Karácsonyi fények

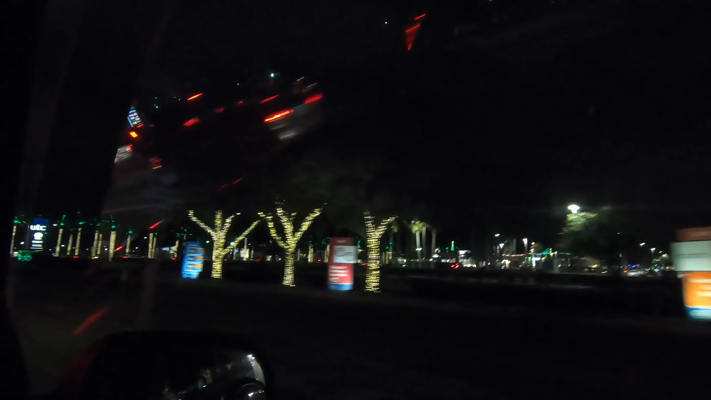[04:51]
University Town Center. Ja. Végis ez a mall. A mall. Az új mall. Ott is a túloldalon a pálmafák szépen. Gyönyörűek. szépen ki vannak díszítve. Hát majd kiszállunk, gyerekek, kiszállunk. Itt is.
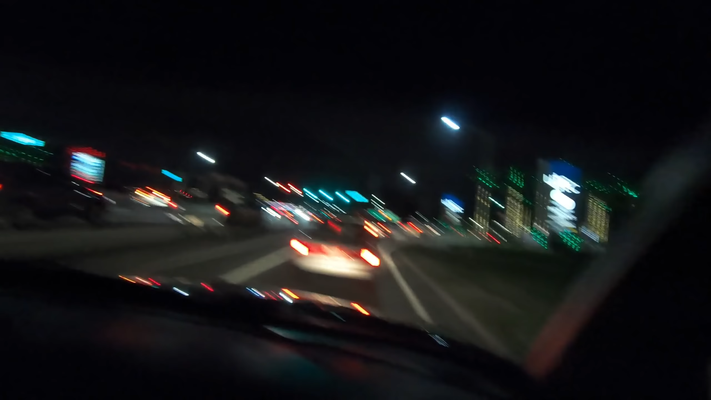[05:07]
Keresünk a valamilyen parkolást, ha lehet.
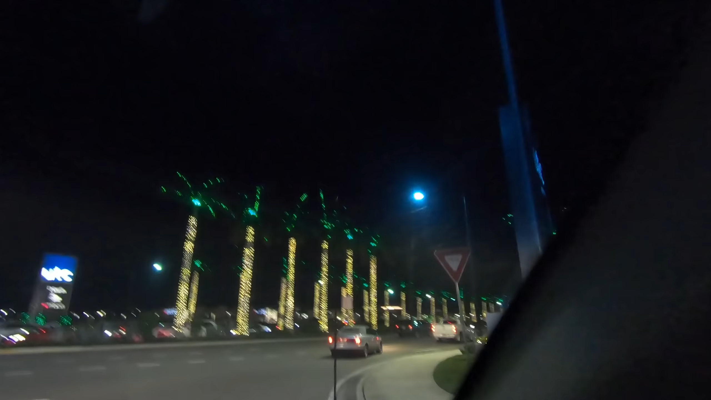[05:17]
Innen ez jó. Ez a bejárat. Igen. Majd valahol, ha tudunk, megállunk.
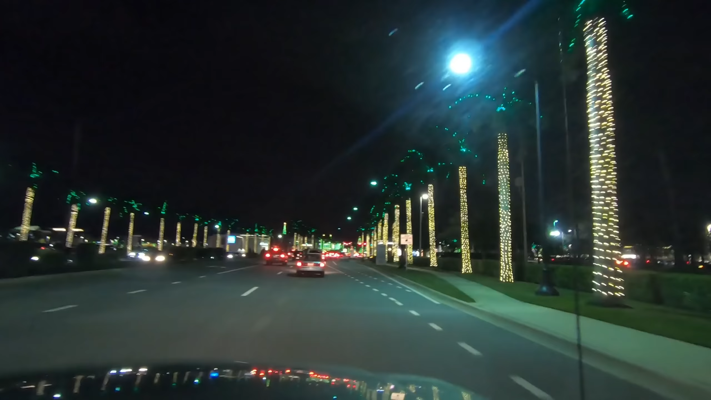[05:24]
És akkor...
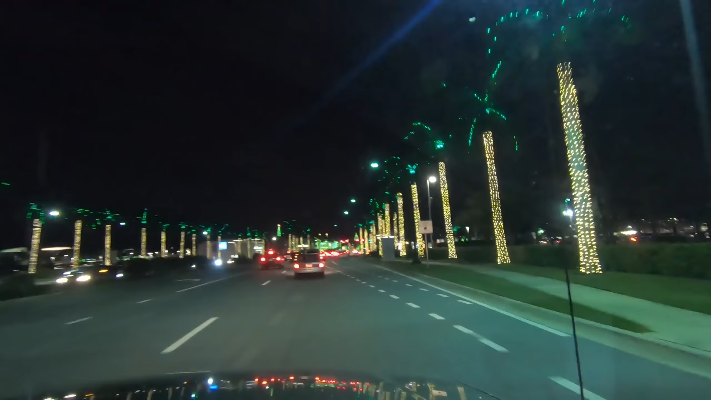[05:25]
Nagy karácsonyfa a végén. Arra balra van a... tulajdonképpen, ahova orientálódnunk kell. Mit tudom én? Balra.
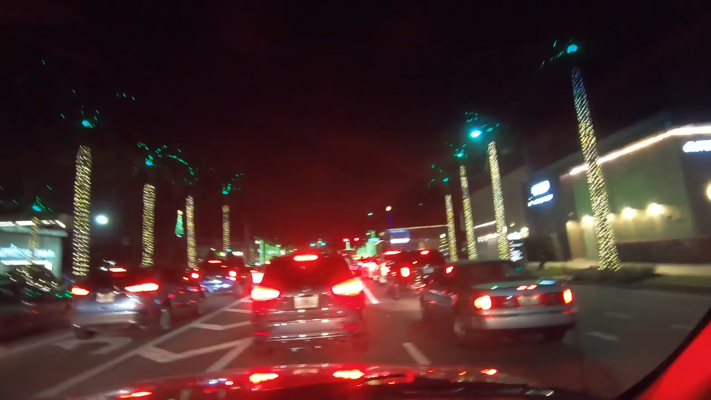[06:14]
Nyugodtan menjen a kamera, ahol olyan ott majd nem kell, hogy legyen, akkor levágom róla azt a részt. Csak szép lassan. Na, ezek miért nem mennek itt? Ja, mert még mindig piros. A bal oldal megy. Hát nézd meg, egy tumultus lesz. Figyeld meg. Olyan. De most rengeteg ember jön ide, pont ezt megnézni. Ugye, tegnap... És ez egy látványosság. Tegnap nem lehetett, mert esett az eső. Tegnap esett.
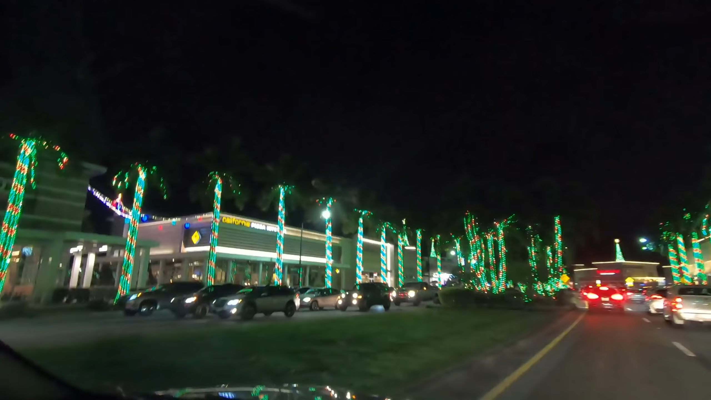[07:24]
Ez mindezt nézi, ezek? Ez a sok kocsi? Nem tudom. Ezért jöttek ide? Nem tudom, de nagyon szép. Most arra hova mennek? Ez körforgalomban vagy miért? Mégis egy kis városrész itt. Na, gyalogos, bejelez. Ott mi van? Miért mennek oda be? Ja.
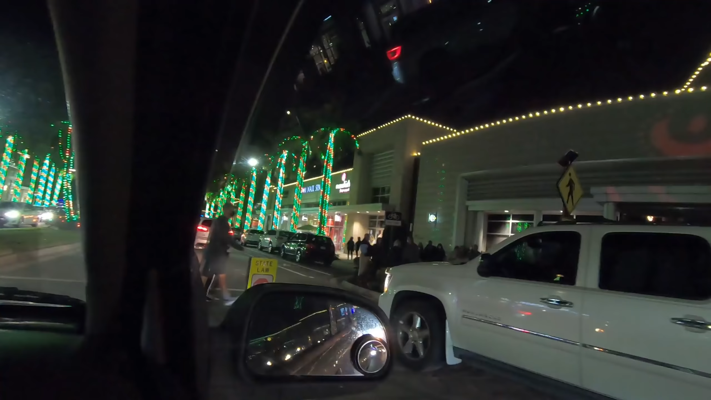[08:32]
Itt bal oldalt van valami zenekar. Ja.
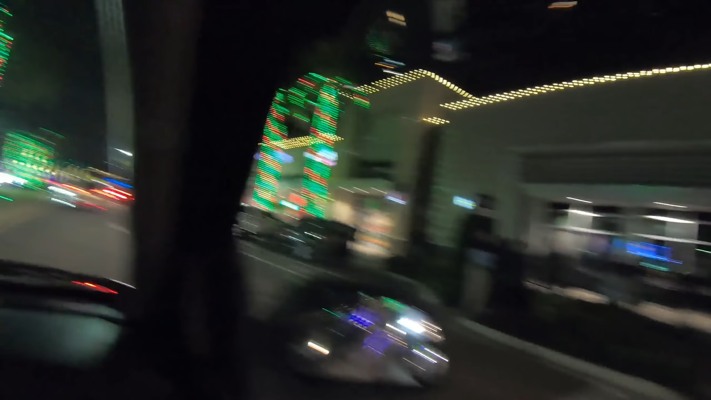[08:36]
Na, ki kell a szájunk? A Koko fél. Itt van egy parkoló. Az is beáll.
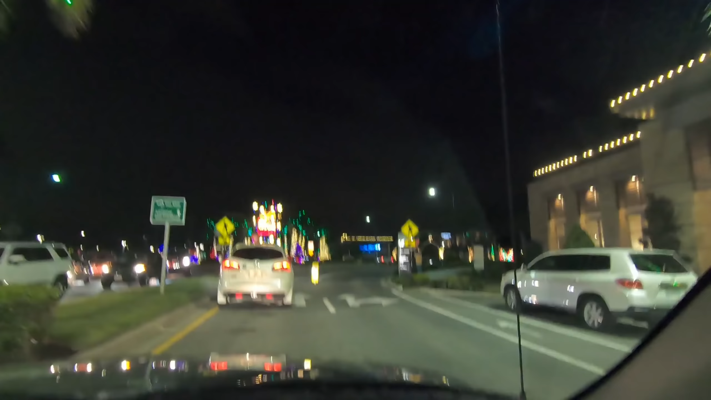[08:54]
Persze egyből elfoglalják. Söpségadás. Ezek már jönnek vissza. Ja.
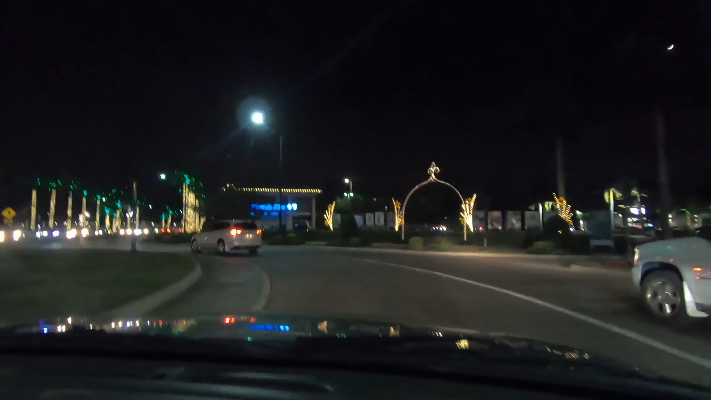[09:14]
Itt erre nincs parkolási lehetőség? Valahol? Nem látsz? Tudom, de... Menjek tovább egyenest? Még egy megyek tovább egy kicsit. Aztán azt hiszem itt vége, ugye? Menjék. Már lehet visszajönni. Ja, még ott van valami. Ott. Ez a vége, nem? Ja. Na, azt hiszem ott volt a center. Hol? Ahol a zenekar. Ja. Itt van parkolás. Mit csináljunk? Hát, nem akarok ennyit gyalogolni. Haj?
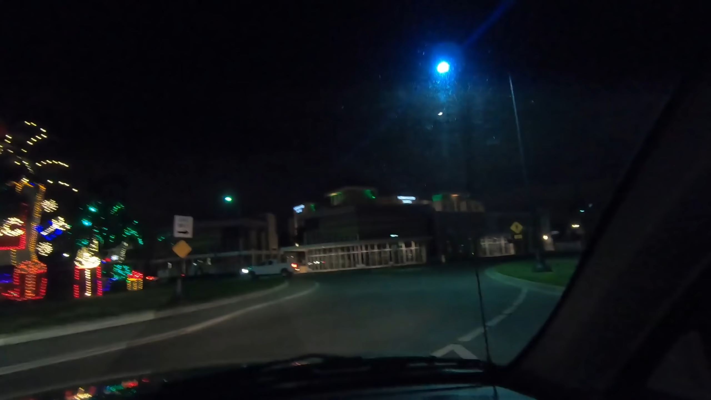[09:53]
Mennyi körforgalom van? Koko, stop it. Ott van egy nagy parkoló.
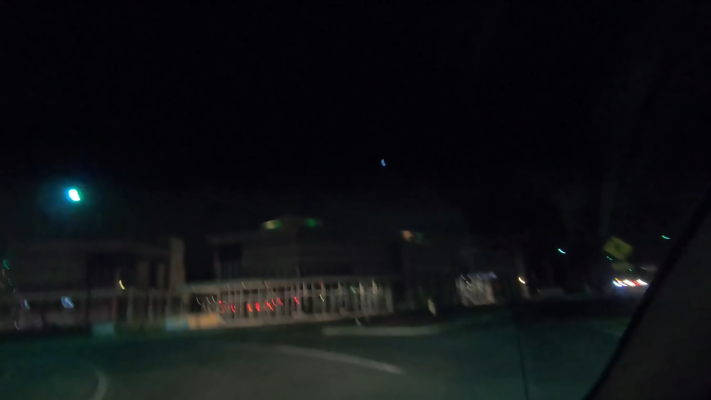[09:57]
Hát így oldották meg, hogy... Ilyenkor látod, kell irányjelzőt csinálj, hogy jelzed, hogy te maradsz bent.